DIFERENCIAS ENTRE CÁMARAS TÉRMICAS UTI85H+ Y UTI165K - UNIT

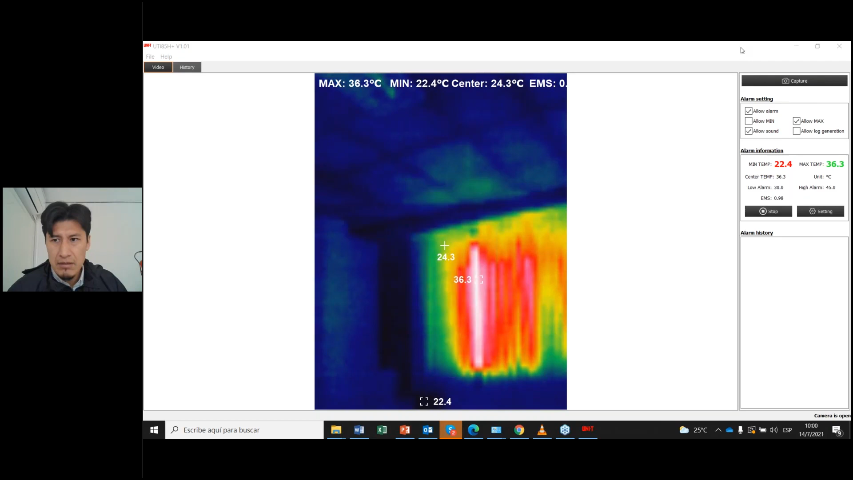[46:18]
On screen: spot 24.3°C, max 36.3°C, min 22.4°C
Ahí tengo la cámara infrarroja, como se puede observar. Ahí está mi persona. Bien, entonces acá en esta cámara lo único que van a poder apreciar simplemente será el infrarrojo. Entonces, si pueden ver acá en el lado izquierdo de la cámara térmica, podemos ver los valores que les he mencionado.
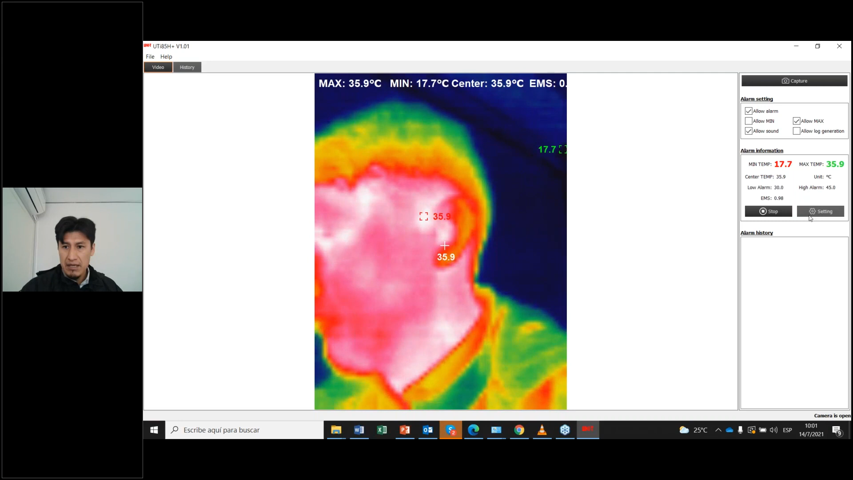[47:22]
On screen: max 35.9°C, min 17.7°C
y en este caso también tengo un valor máximo, ¿no ves? Ahí dice temperatura máxima de 36 grados. Bien, tomen esta parte en cuenta. Fíjense acá, voy acá al tema de la configuración del equipo. Si pueden ver, aquí me dice Low alarma, que indica alarma baja, y Low alarma alta, que indica, bueno, alarma alta, que es a 45 grados, y la emisividad que se había mencionado es de 0.8. Entonces, cuando yo apunte a un lugar, justamente,
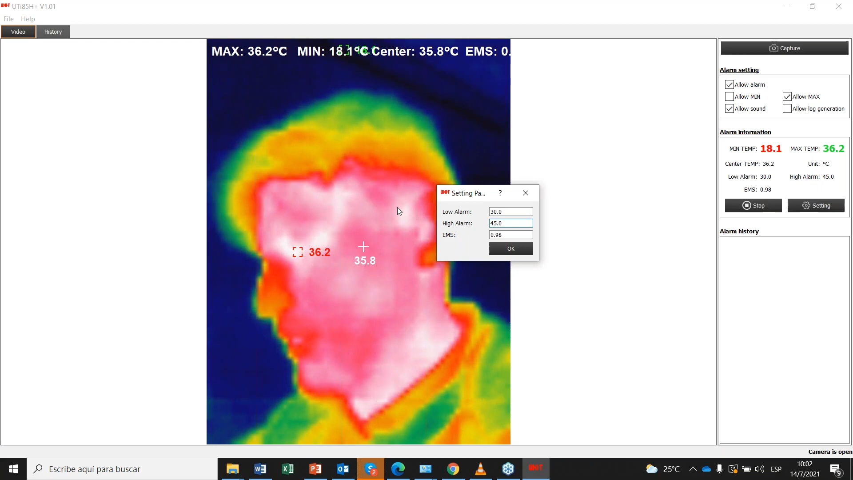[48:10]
On screen: max 36.2°C, min 18.1°C
la alarma se va a disparar y se van a encender los LEDs que tienen aquí en esta cámara. En esta cámara se van a encender. Bien, entonces acá se puede ver. Vamos a ver si puedo ingresar al menú principal de la cámara. Aquí si me muestra. Sí, en acá no se puede, no se aprecia.
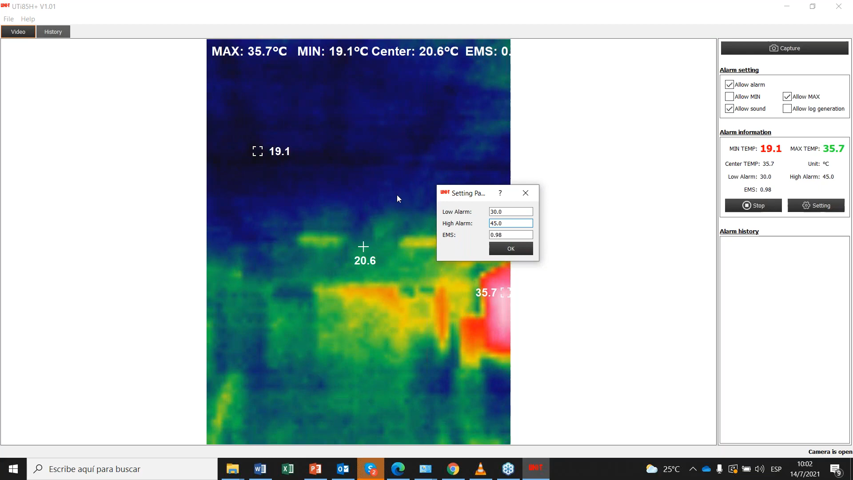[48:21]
On screen: max 35.7°C, min 19.1°C
Pero voy a tratar de mostrarles acá. Vamos a ver. Vamos a ver.
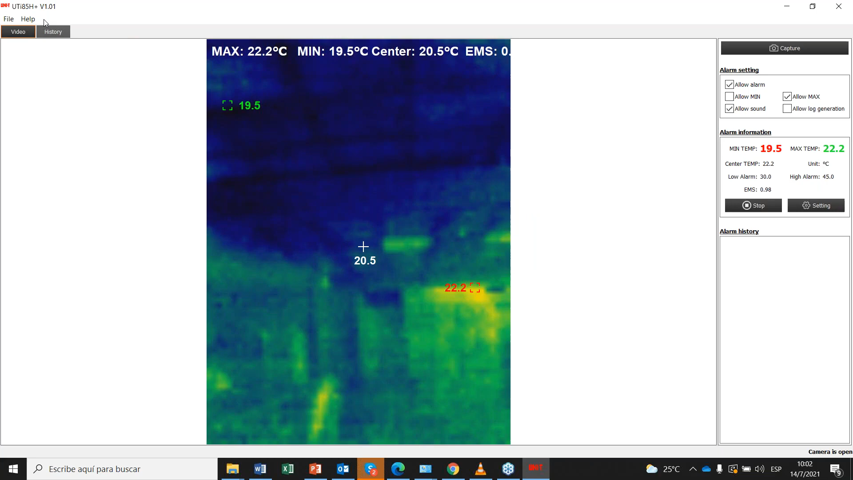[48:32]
On screen: max 22.2°C, min 19.5°C
Bien. Antes de continuar, voy a tomar muestras.
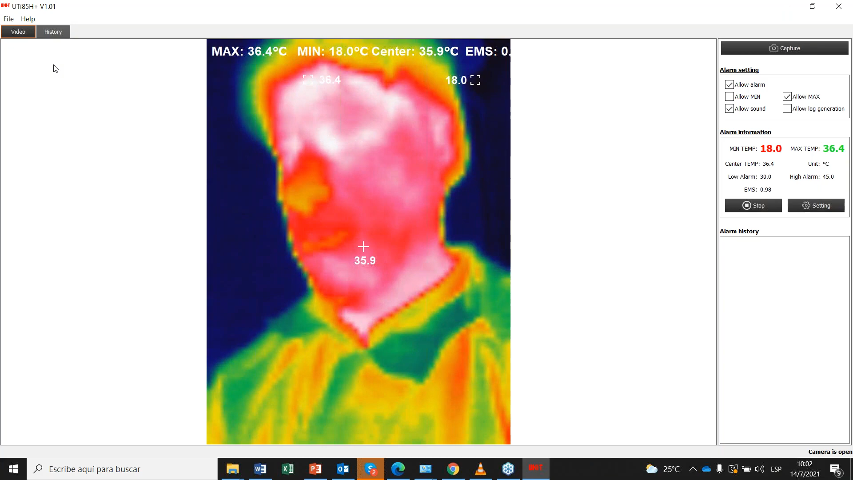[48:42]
On screen: spot 35.9°C, max 36.4°C, min 18.0°C
Voy a ir capturando imágenes para poder hacer los análisis. Vamos a ver si tengo información capturada acá.
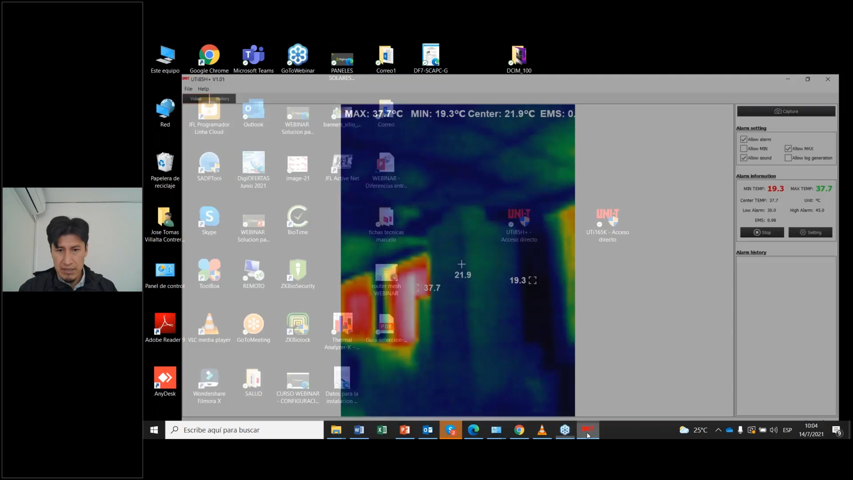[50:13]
On screen: max 37.7°C, min 19.3°C
Quiero mostrarles esta imagen, pero me parece que no voy a poderlas mostrar. A ver, vamos a ver.
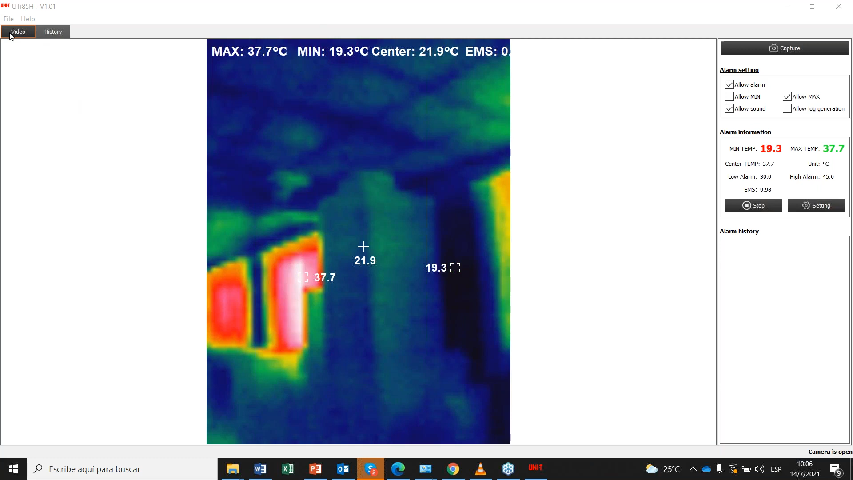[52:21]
On screen: max 37.7°C, min 19.3°C
Bien, entonces, bueno, pues acá voy a pasar a mostrarles la opción de datos. Entonces, acá pongo opción USB en la cámara
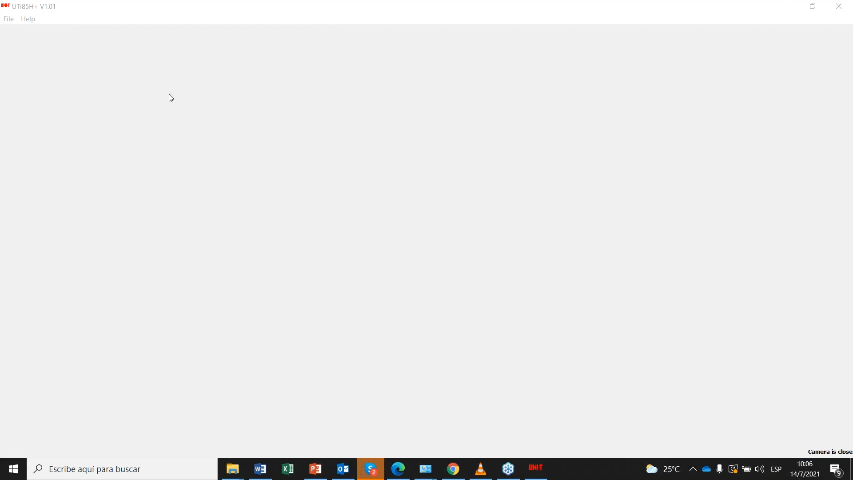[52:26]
y aquí la aplicación va a cambiar en este entorno.
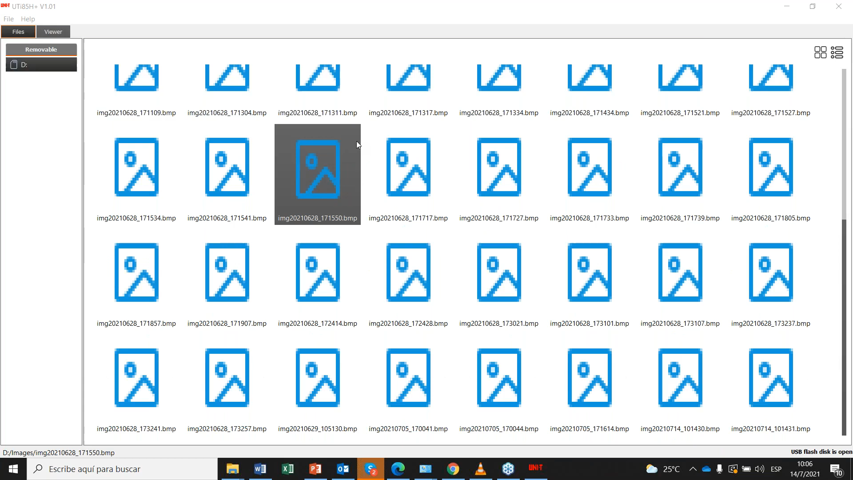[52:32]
Entonces, como pueden ver acá, tengo bastantes imágenes capturadas por la cámara térmica, la UTI 85H. Y vean qué práctico es el software para poder editar esta información. Por ejemplo, tengo acá yo una cámara, bueno, una imagen capturada por la cámara.
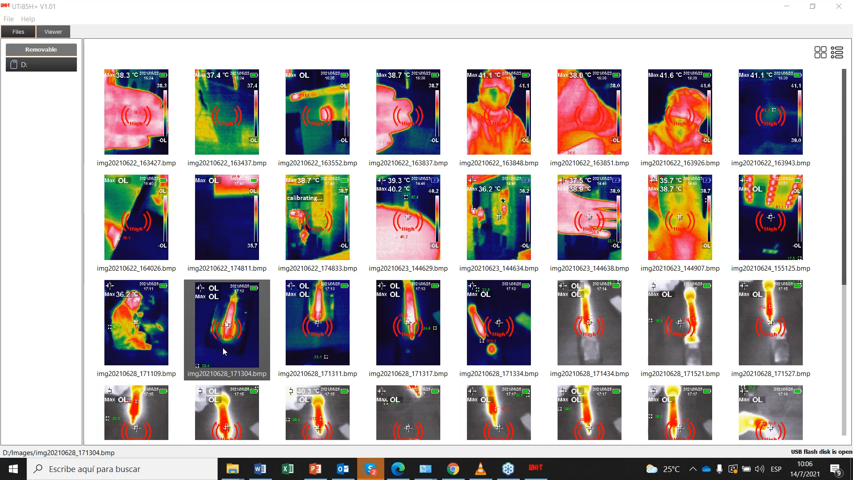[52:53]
Se trata de en este caso de un cautín o en este caso de una pistola térmica, se puede decir, o bueno, pues un equipo para soldadura. Como se puede ver, si amplío la imagen, tengo aquí la pistola, en este caso la pistola para soldar. Se pueden ver el rango de temperatura en la que hemos trabajado. Si pueden observar, es una imagen que se ha capturado a este equipo, que está oscilando en una temperatura desde los 24 grados centígrados hasta los 335 grados centígrados.